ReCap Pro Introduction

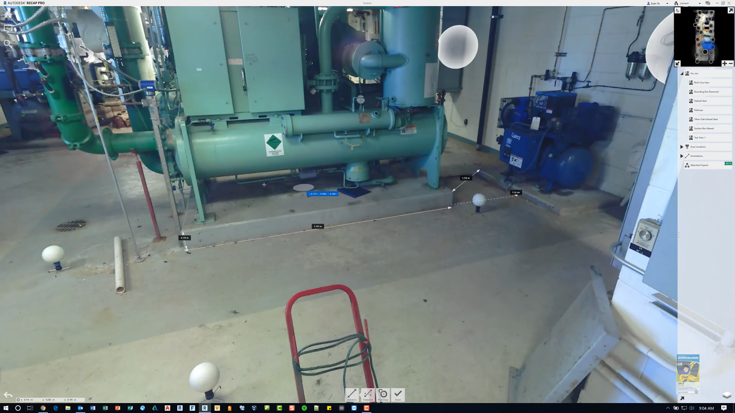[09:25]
And it gets into the ability to create different distance measurements from surface to surface, and orthogonal, and then freehand. Most people will just use the freehand because they just want to do a spot check of something. Let's say, for example, I want to know what is the distance from that corner, roughly to that corner there. So I'll click freehand.
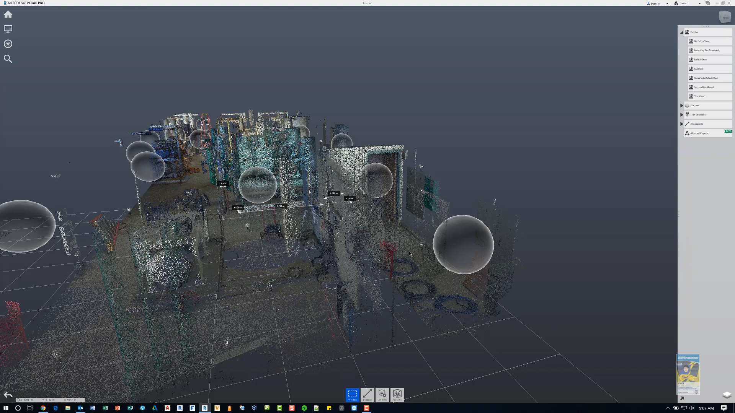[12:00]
If I click 3D view here, it switches back to the 3D point cloud view and then I can again pan and zoom and get back to where I was from a 3D modeling perspective and what I want to see. So this is a quick video on how to look at Autodesk Recap
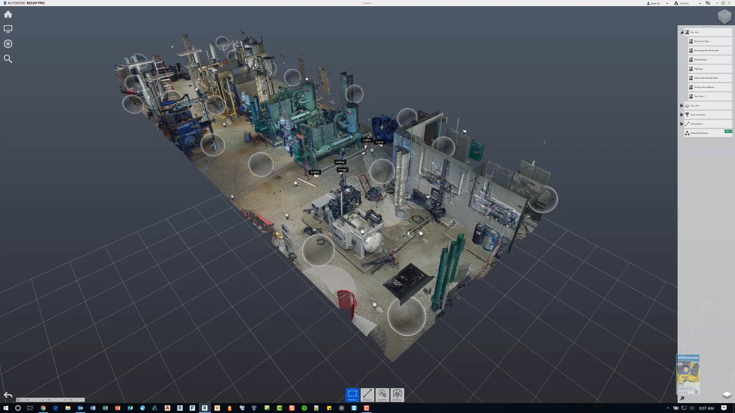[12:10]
to look at a Recap file to navigate and to do some basic measurement and markups. Thank you very much.